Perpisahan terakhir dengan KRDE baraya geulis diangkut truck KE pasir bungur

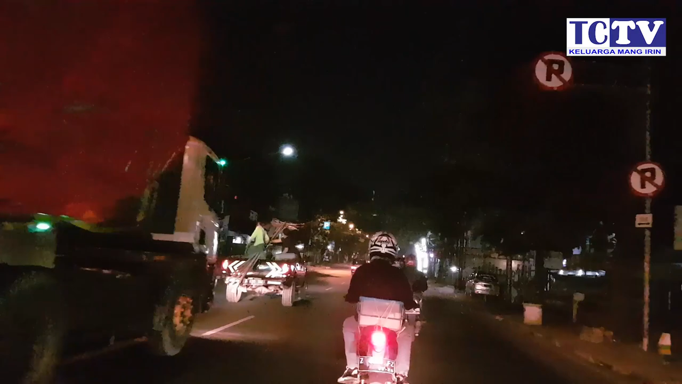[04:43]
Ini lokasi di perapatan, bukan perapatan Pasteur ya, ini perapatan Hasan Sadikin.
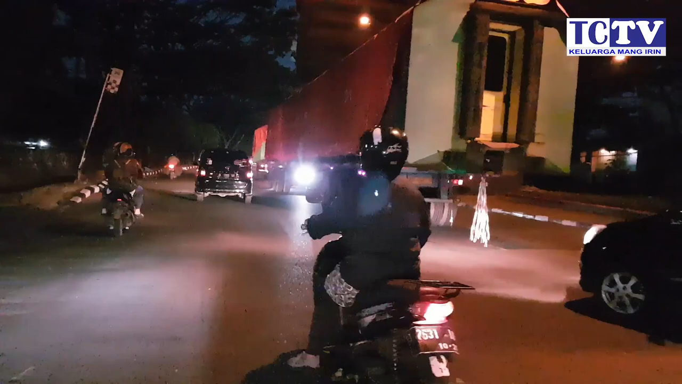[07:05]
Ini udah pagi, jadi udah mulai banyak kendaraan yang lalu lalang,